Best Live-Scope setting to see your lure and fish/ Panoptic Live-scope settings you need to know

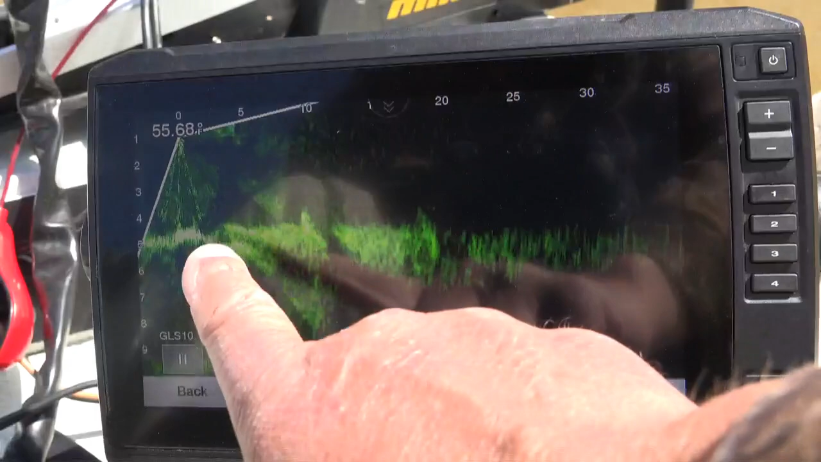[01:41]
You can see at this point here is the LiveScope looking out into the water column. And I'm going to show you something on your transducer after a while. Right after this scene to you can your transducer can look out
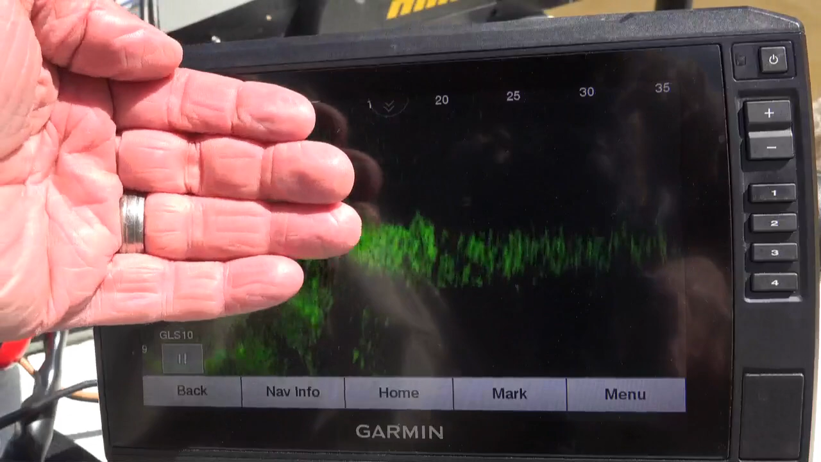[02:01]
flat this way or deeper this way or either deeper this way.
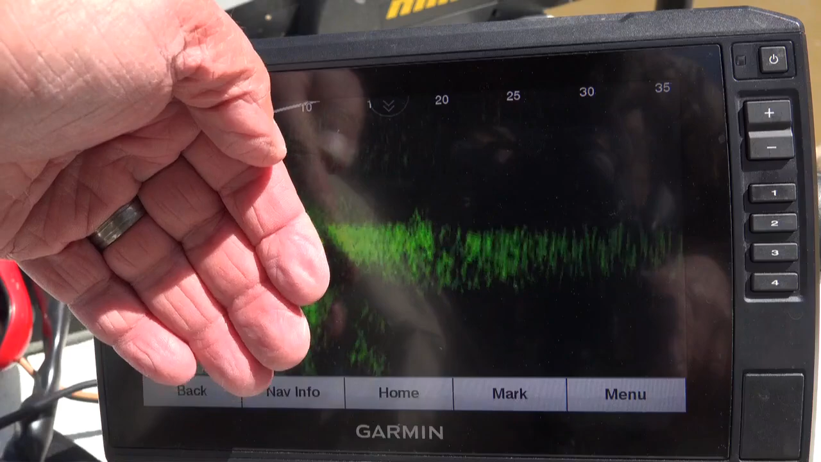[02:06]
So right now it's looking out this way. You can see here five foot mark. We're back in the back of a cove. So it's five foot deep and we're looking out here at 35 feet.
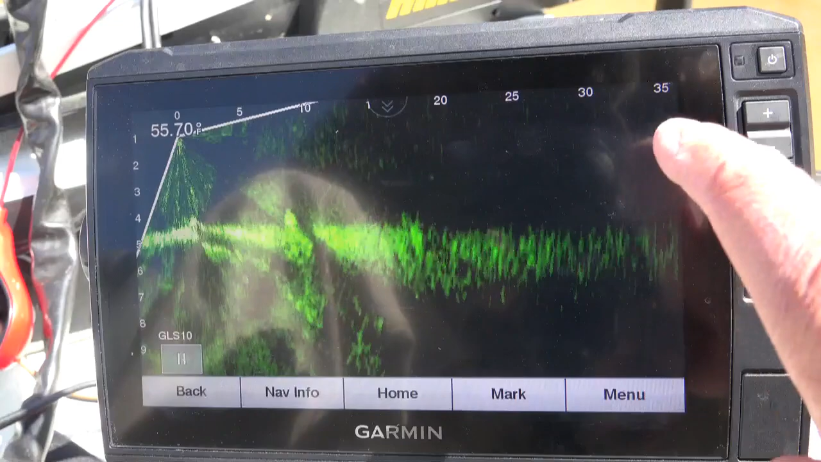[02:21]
So if you want to change that, start over. And take two. Okay, let's say we want to look out further here. We're actually looking out this way. It's 35 feet. I'm going to hit menu.
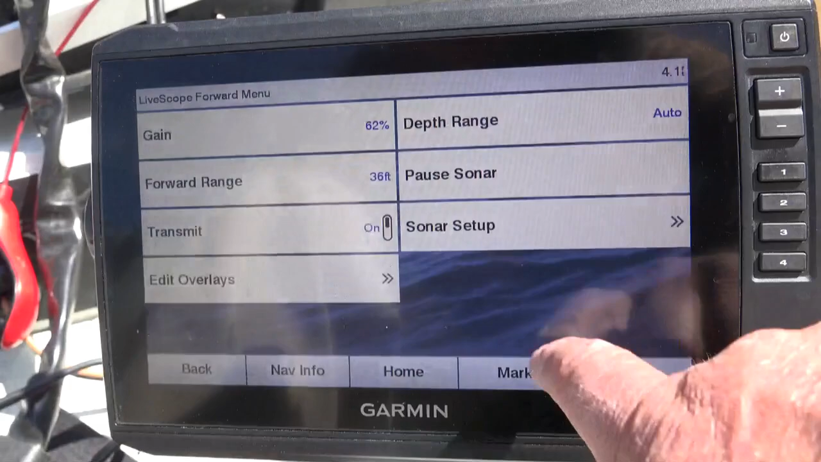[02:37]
We're going to look over here and look at forward range. It's 36 feet. We're actually looking out 36. And we can go down 38, 39, 40. Or we can just touch it. It's looking out 76 feet.
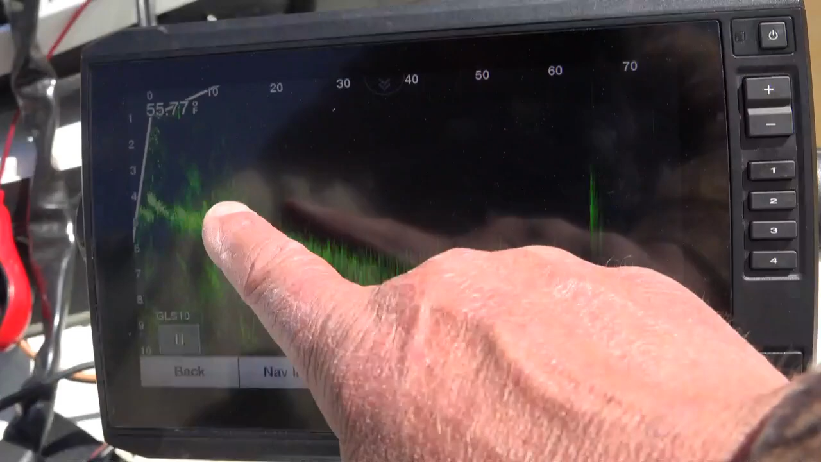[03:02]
Let's click done. So we're looking out to 76 feet out in front of us. Now we're going to see a lot less detail at 70 feet than we would be at 10. So if we're actually looking for crappie or fishing a brush pile, we're going to come back to forward range.
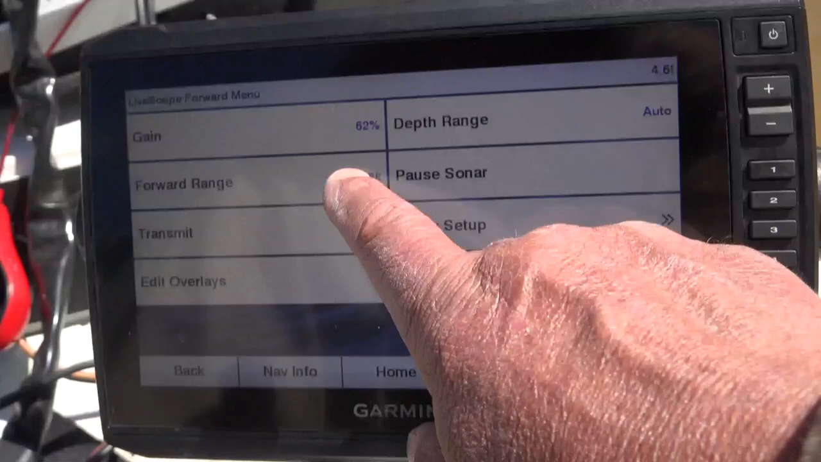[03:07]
We want to be somewhere between... I like to look somewhere between 40 feet out and about 30 feet.
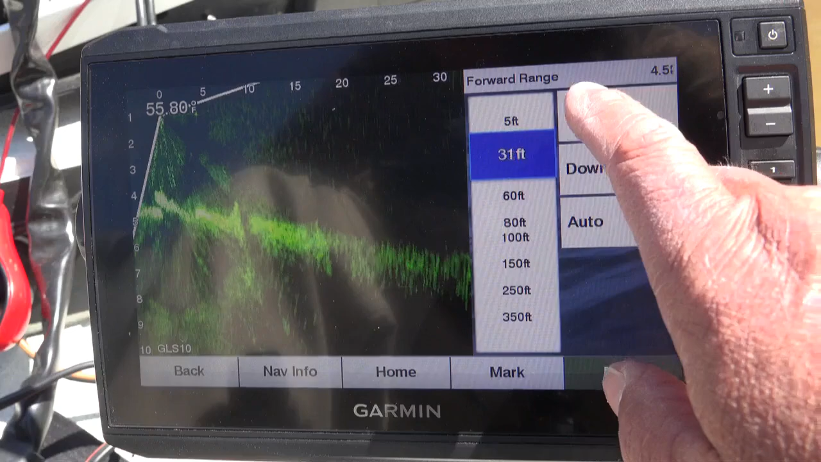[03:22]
And for that reason, I have learned that when I see a fish out here, I can tell basically how big it is at that distance. If I am looking for cover,
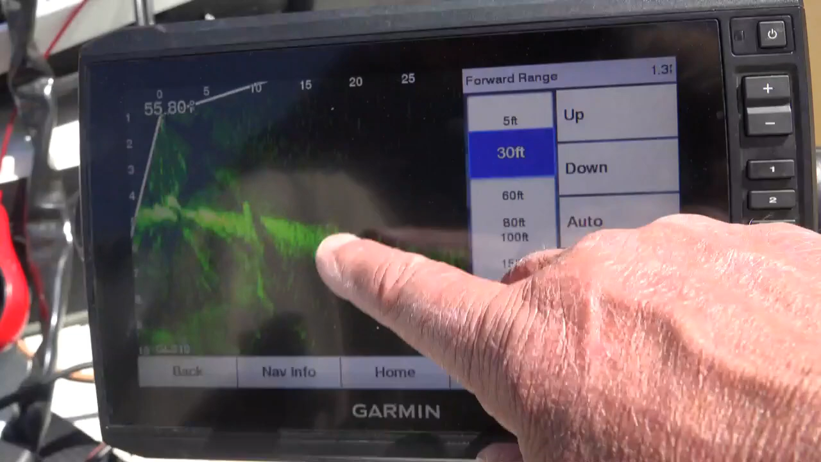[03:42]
if I'm looking say for structure, I'll look out most of the time at 60 feet.
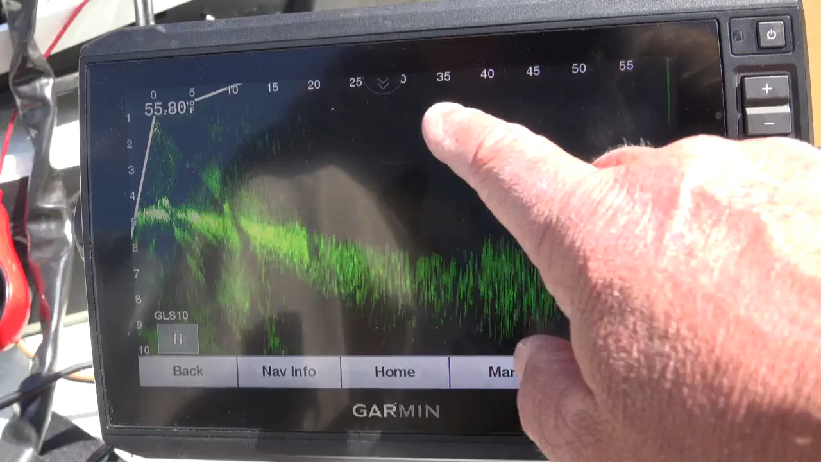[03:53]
And you'll know that you're looking at 60 feet because you'll see it over here. Now that's just what I do. Now let's go back up to 40, roughly 40, that's 30 feet.
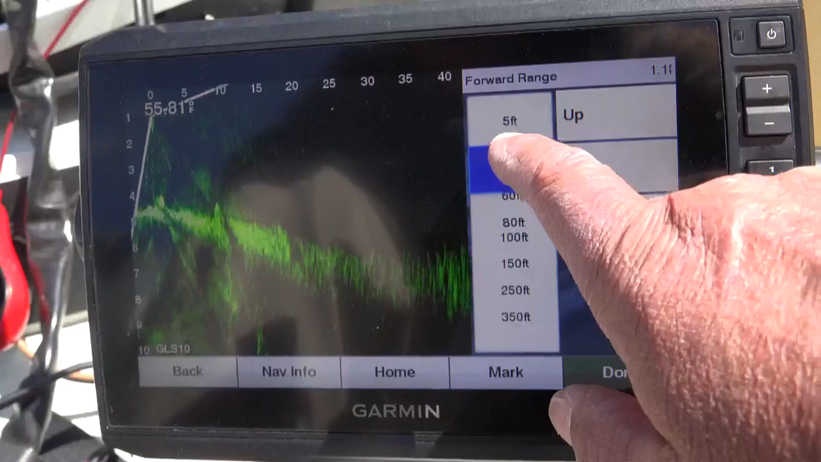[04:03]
Let me stay at 30 feet.
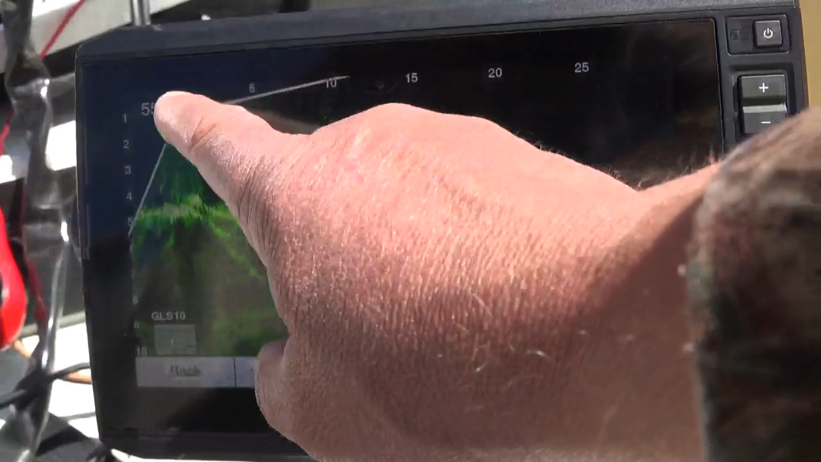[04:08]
Now you notice I don't have the grid on this screen here. I've taken the grid all the way off. I don't need the grid.
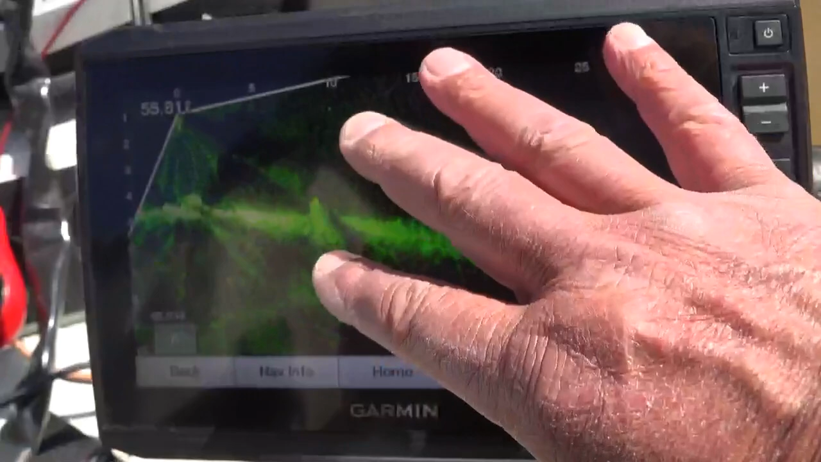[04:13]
Some people like the grid.
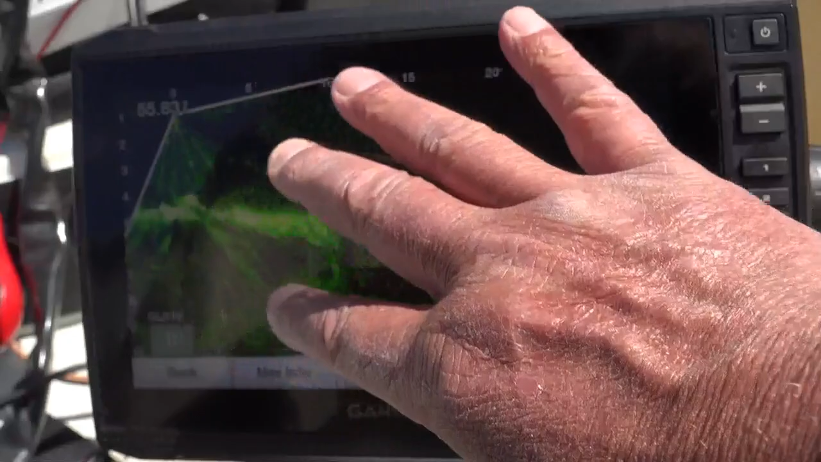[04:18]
I've eliminated a lot of stuff on the screen.
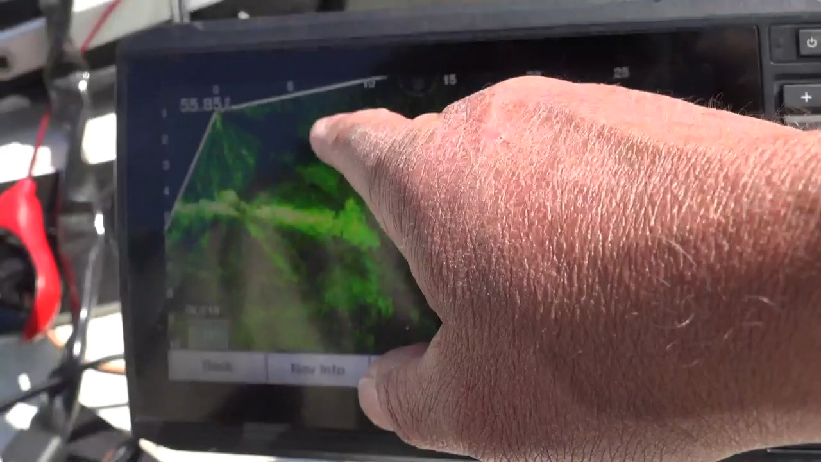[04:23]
So when I'm looking at a fish, I can tell what he's 10 feet away, 15 feet away, 20 feet away, and the depth here.
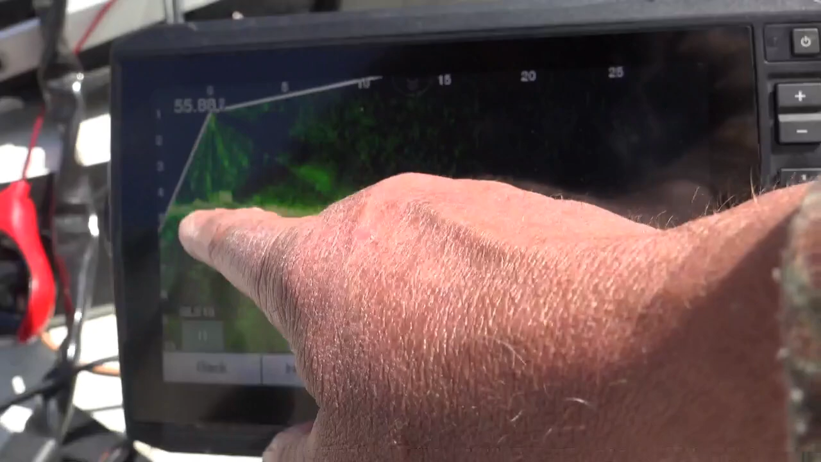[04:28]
So I don't need the grid to tell me exactly where it's at.
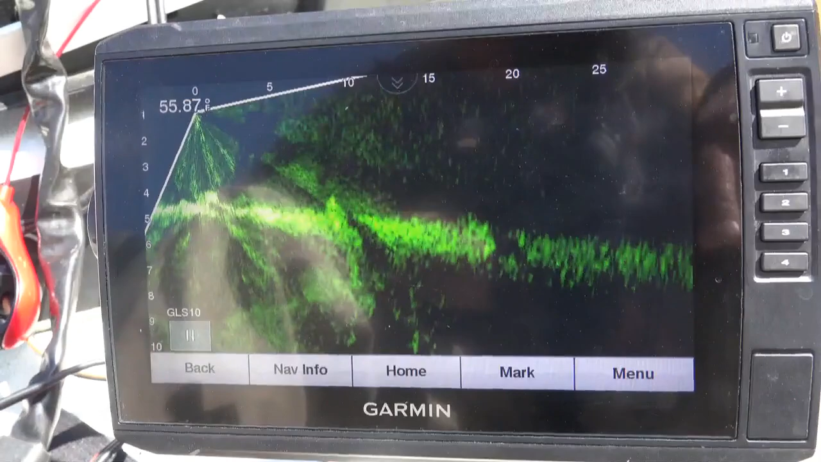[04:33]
Now let's go to the menu and hit settings.
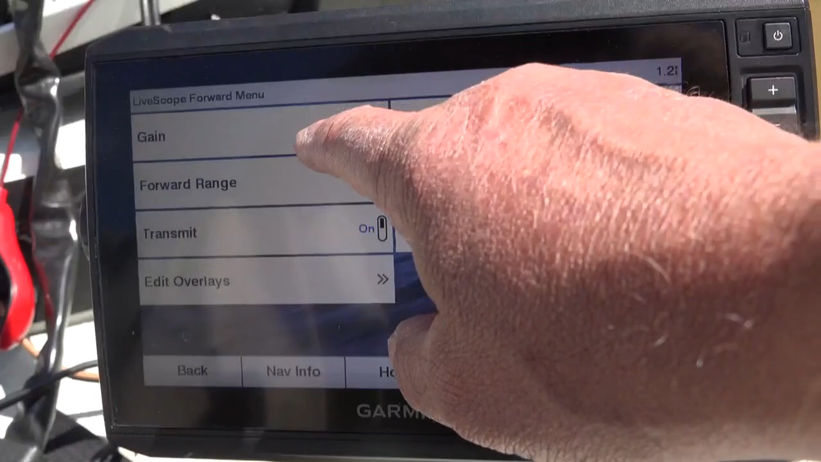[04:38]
Right here, the first one, my gain is set on 62.
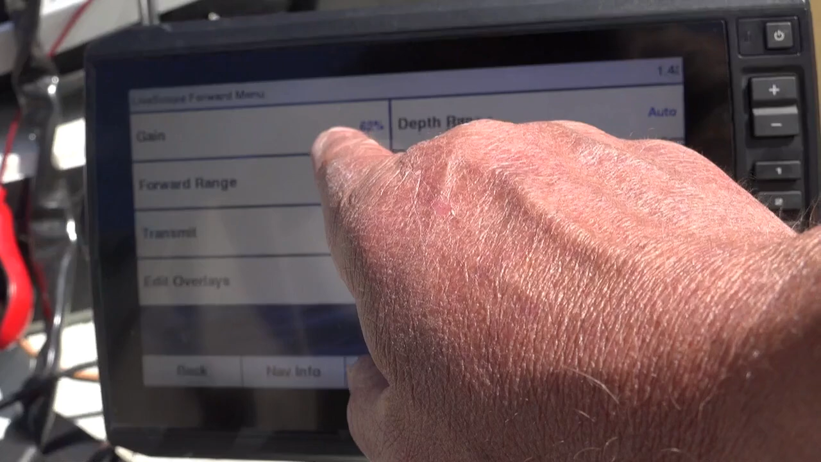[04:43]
That is the first one you need. Somewhere around 60 to 70, you can play with that.